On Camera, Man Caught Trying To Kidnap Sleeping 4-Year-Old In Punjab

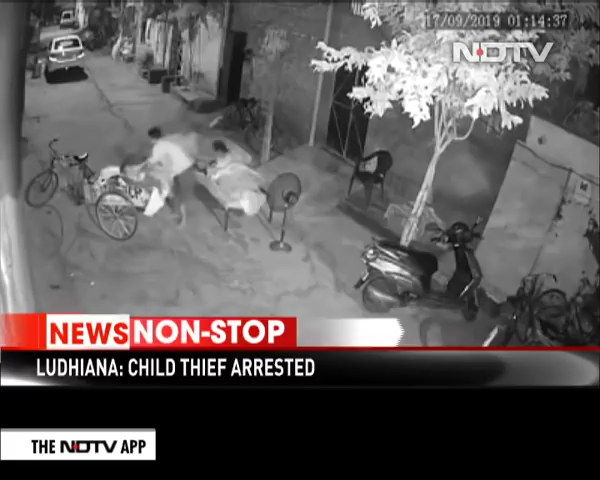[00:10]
In a dramatic CCTV footage, the accused, apparently a vendor, can be seen lifting a baby girl sleeping outside her home in Rishinagar area of Ludhiana with her mother. When he tries to run away, the two women wake up and one of them chases him.